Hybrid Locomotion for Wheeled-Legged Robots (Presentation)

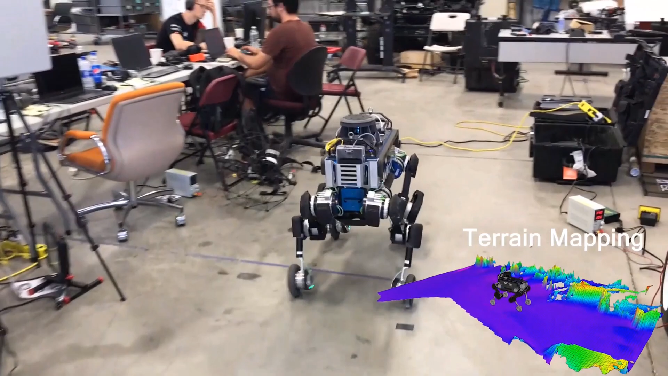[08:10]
Here, the robot is mapping the environment in front of him as shown in the lower right.
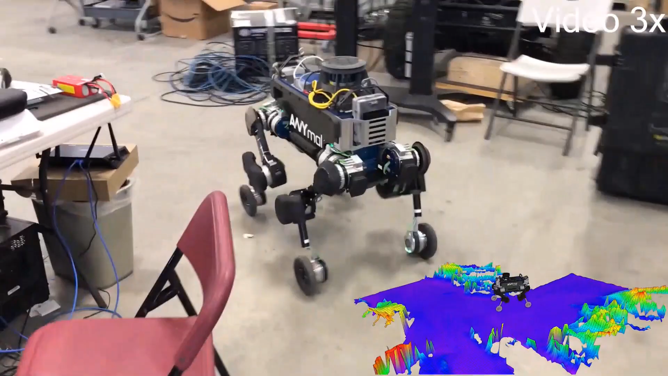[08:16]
The robot is able to detect objects, as for example,
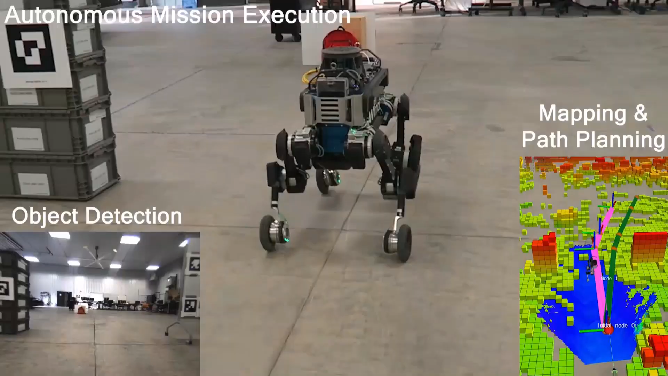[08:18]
the robot is backpack and report its position in centimeter accuracy.
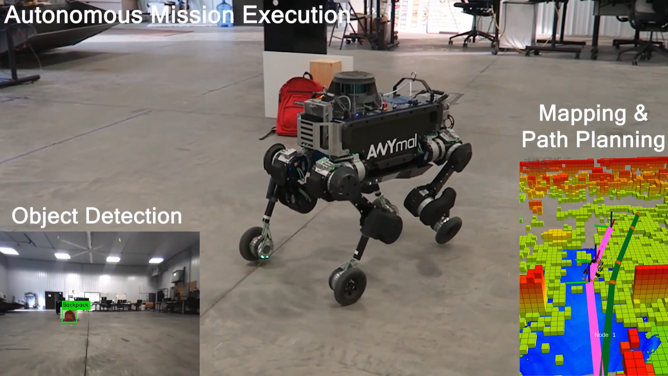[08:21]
As shown in the lower right image of it,
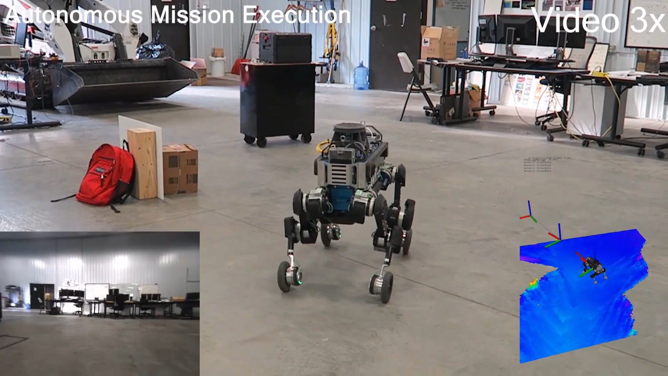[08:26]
the robot plans its path fully autonomously while avoiding obstacles.